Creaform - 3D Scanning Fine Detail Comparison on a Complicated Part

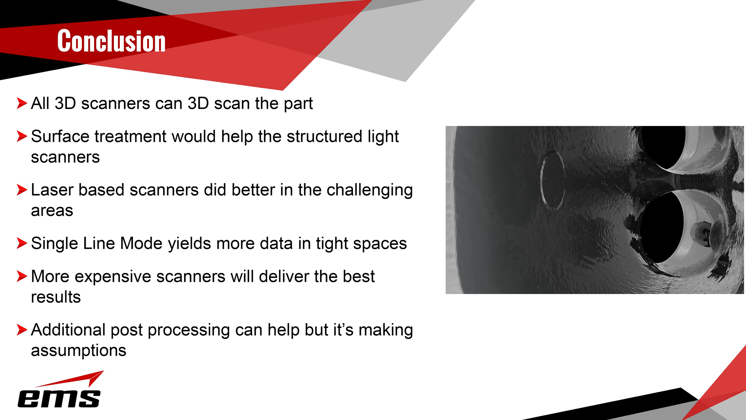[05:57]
the laser based scanners did do a better job especially in those challenging areas of small holes narrow passages the
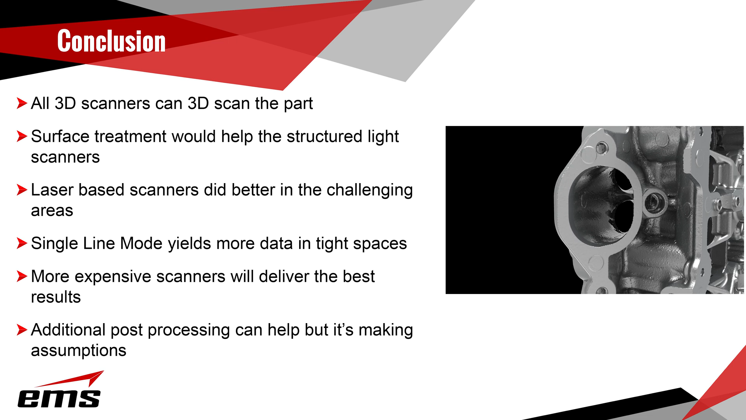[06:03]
shiny surface areas the single line mode available on the laser scanners also yields more data in those tight spaces and the more expensive scanners will deliver the best results as expected